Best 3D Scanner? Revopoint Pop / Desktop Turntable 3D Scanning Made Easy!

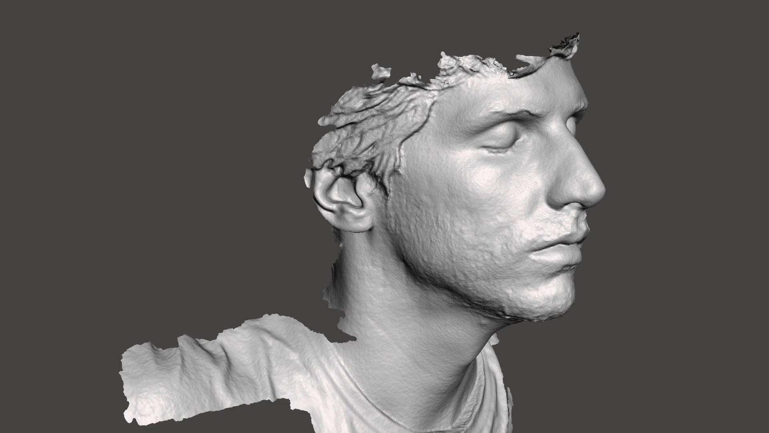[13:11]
This is a really solid and clean looking face scan. This is way above what I would expect from most handheld scanners.
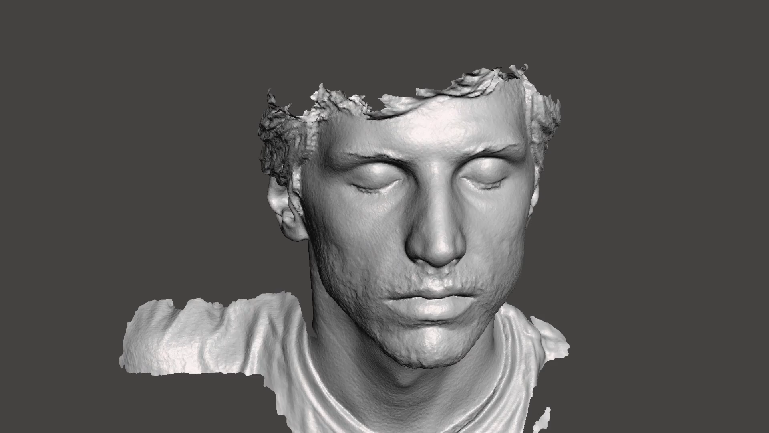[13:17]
There's a lot of detail here and you can even see my eyelashes. I'm really impressed with the mesh.
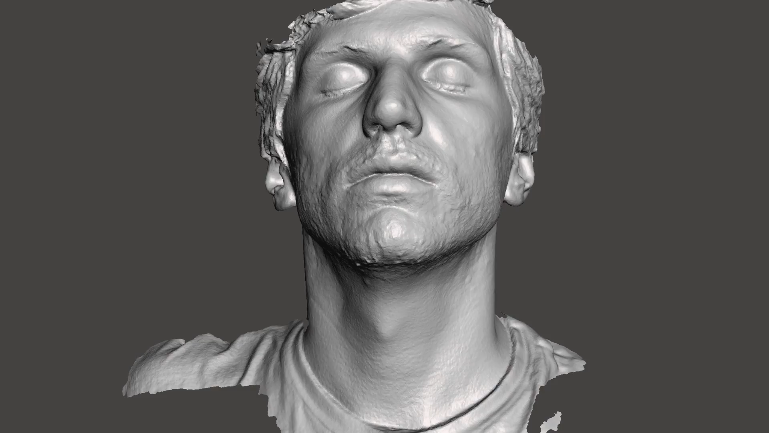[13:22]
So that part of the scan looks great but once we flip the texture on this is a little less impressive.